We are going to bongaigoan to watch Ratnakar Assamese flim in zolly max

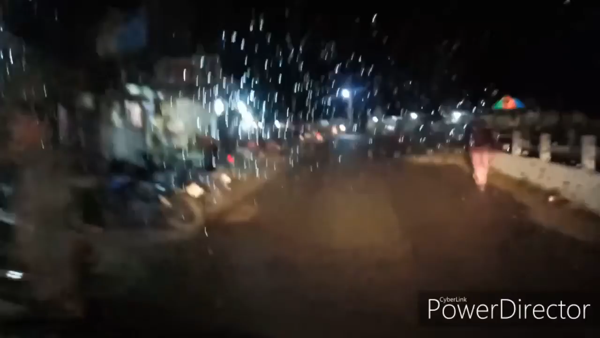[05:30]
এইটো কলেজ মাৰ্কেট আৰু সেইখন অভয়পুৰী মহাবিদ্যালয় আপুনি জানে হয়তো এইখন অভয়পুৰী মহাবিদ্যালয় এইখন চাওক আমাৰ অভয়পুৰী